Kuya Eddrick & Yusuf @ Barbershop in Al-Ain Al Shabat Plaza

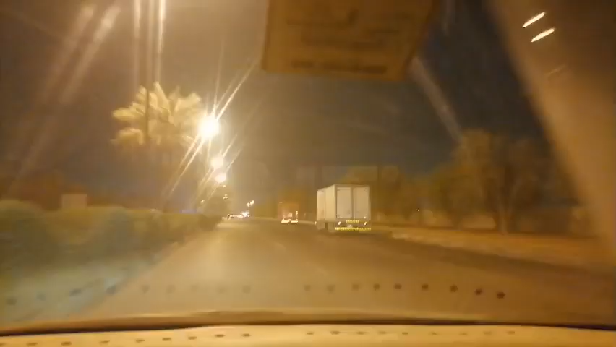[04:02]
Pero barbershop guys, like Baby Yusuf. Yeah, Baby Yusuf. Thank you, Ryan. Thank you. A truck! Nana, you see a truck? Yeah. A truck! Oh, there's one truck. Kabayan. Yes. A truck. Too much a trucks.
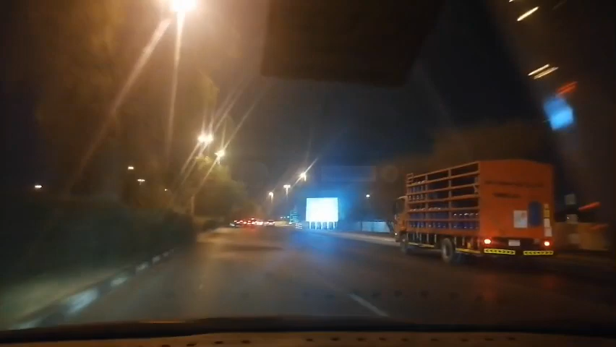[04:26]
It's only 8 o'clock. Why those people are in so hurry?